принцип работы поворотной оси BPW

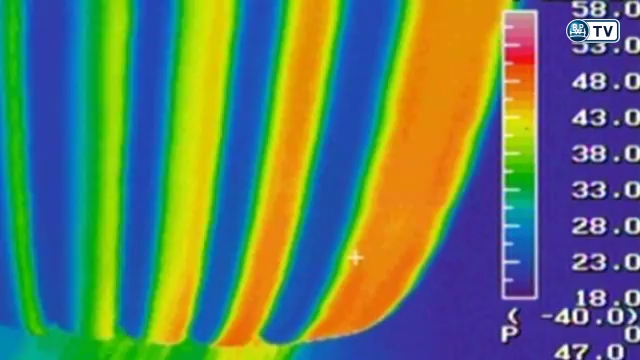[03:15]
This is shown by our comparative pictures with the heat-sensitive camera.